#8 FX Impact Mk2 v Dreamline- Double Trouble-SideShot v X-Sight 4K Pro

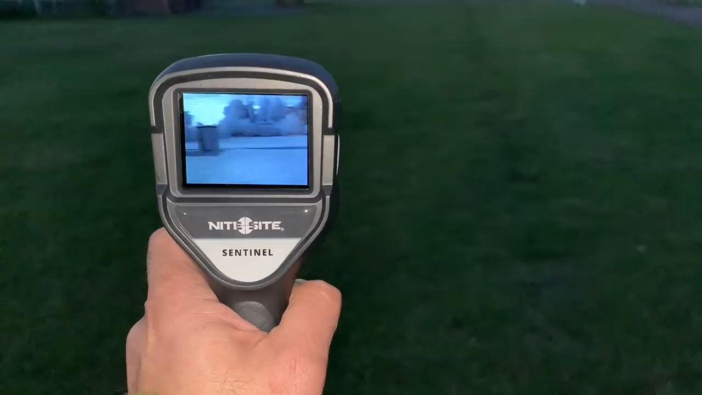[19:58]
shines a 940 nanometer beam onto to around 50 yards,
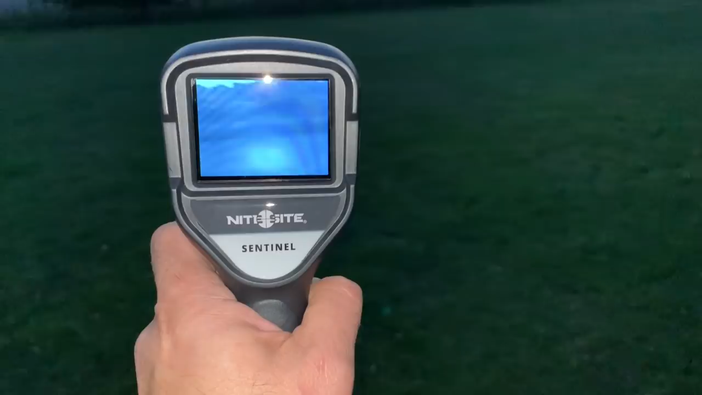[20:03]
so you can use it as a handheld spotter basically.
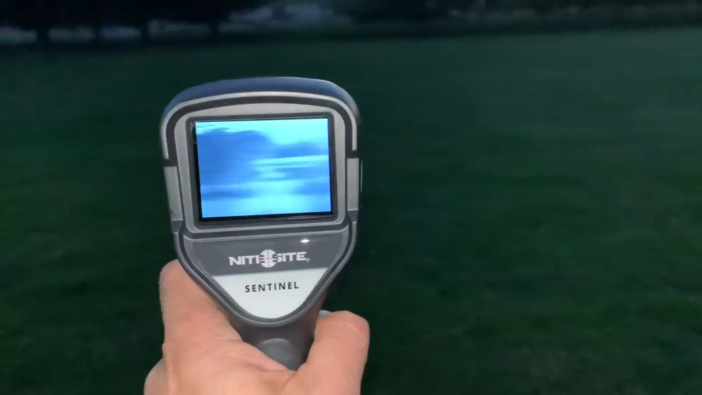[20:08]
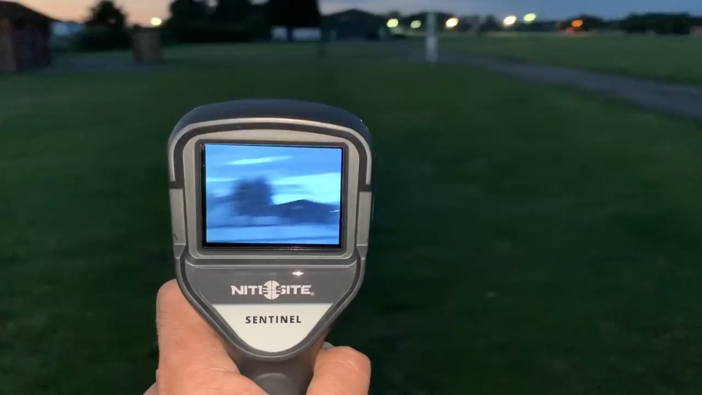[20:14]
Excellent little thing, comes straight on, straight off, no problem. 940 nanometer beam as well, which means it's virtually invisible instead of like the 850 one.
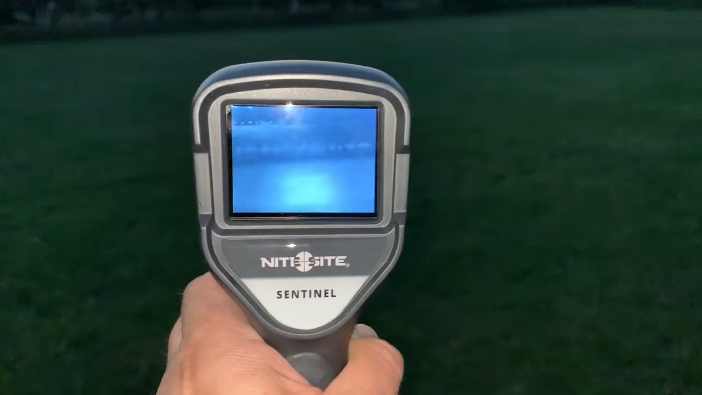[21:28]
which I think takes video, and there's another version after that which is longer range for probably people with like 223s, that sort of thing.
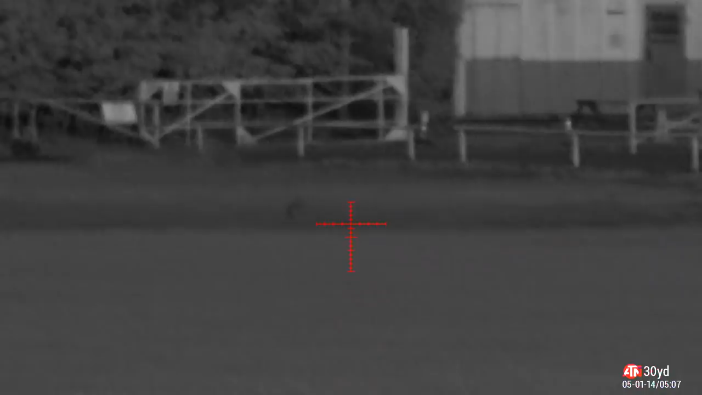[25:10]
Right, I've just got the X-Sight switched on now.
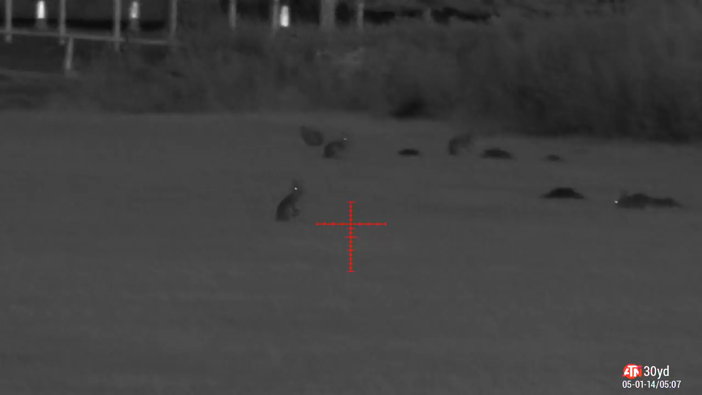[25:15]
I didn't notice in the bottom corner that I'd factory reset it, and the time and date's wrong.
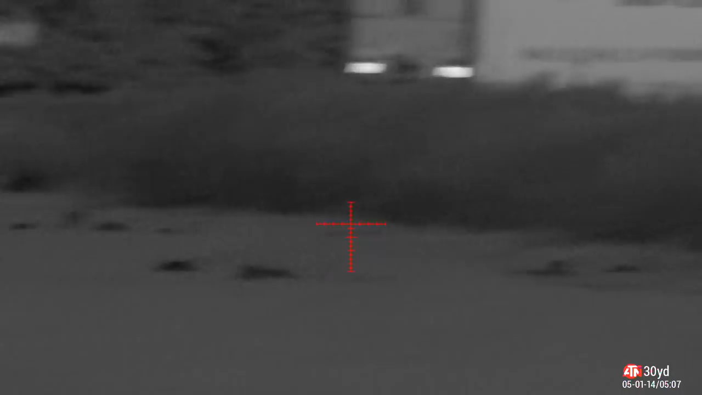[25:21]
So it is wrong all the way through, but there's nothing I can do about that now. It was about 11 o'clock when I started shooting with it.
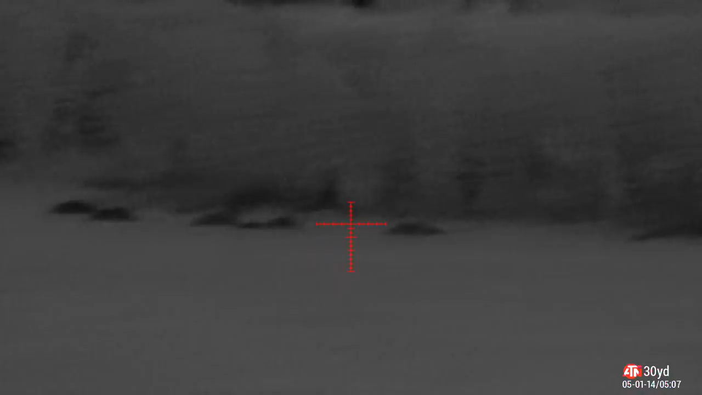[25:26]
As you can see, loads out. Absolutely loads.
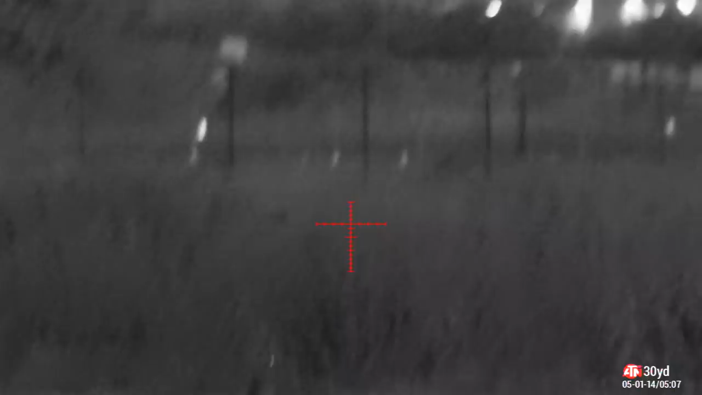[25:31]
So I'll get set up. Adjust the range. So I just ranged those ones and they were 65 yards. You'll notice the horizontal beam.
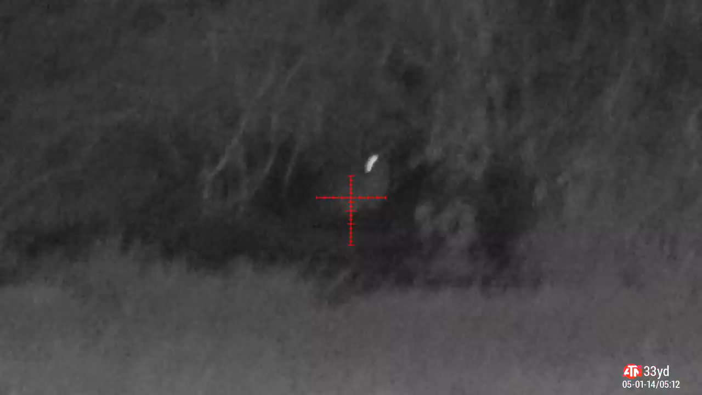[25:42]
I've got it set up now. 33 yards. Take the safety off again.
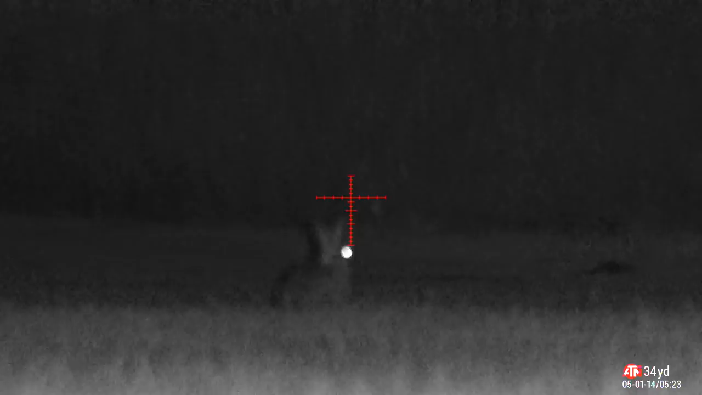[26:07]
There's a bit of a rise and fall on the land, so it can be a bit of a pain here because it rolls a little. So the rabbits are sitting down a bit low.